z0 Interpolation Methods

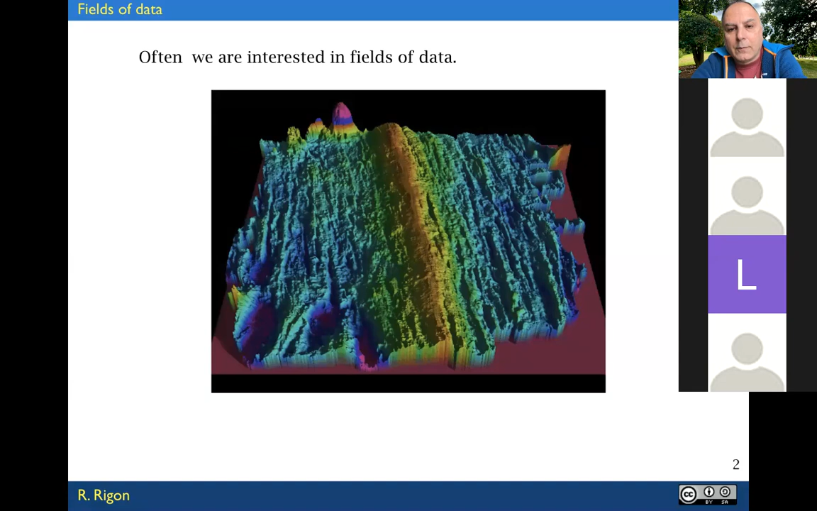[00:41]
in field of data meaning data that are distributed over points in space sometimes we have a lot of points in space like in this case which is a bathymetry and but in any case the situation where we are is like this this is a very fortunate case actually where we have a lot of points and we have to build a surface from these points in this case is
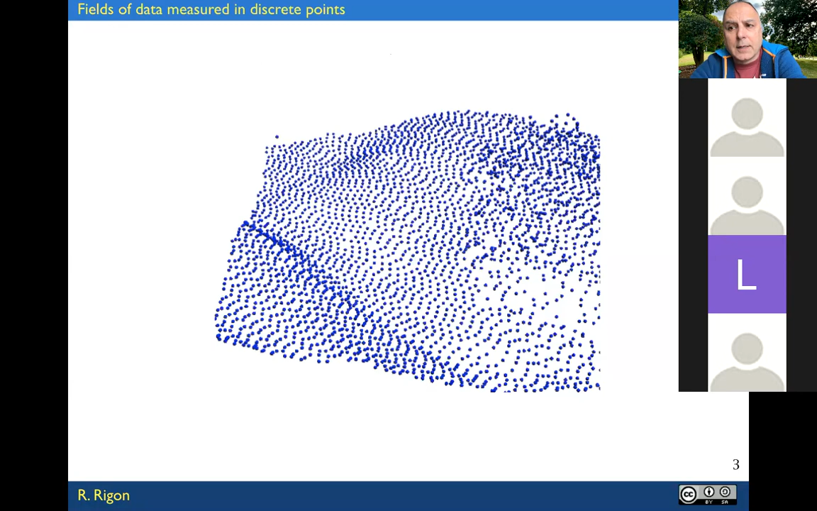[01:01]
a topography which is easy easier to understand but assume that is temperature instead nothing practically change topography can be in this case interpolated with a surface like this one which return in any point of the space even where we don't have measurements we have